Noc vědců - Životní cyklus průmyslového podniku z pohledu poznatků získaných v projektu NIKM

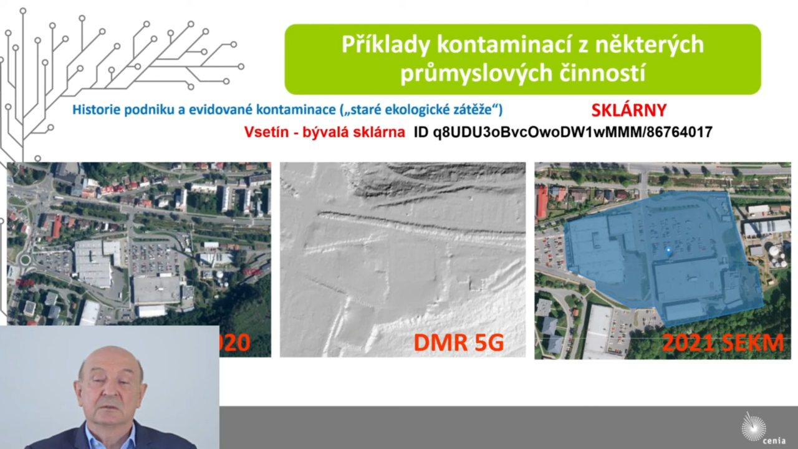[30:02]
která se nachází pod celým obchodním centrem. Nicméně jsou to obsahy, které stávající využití nijak neovlidňují.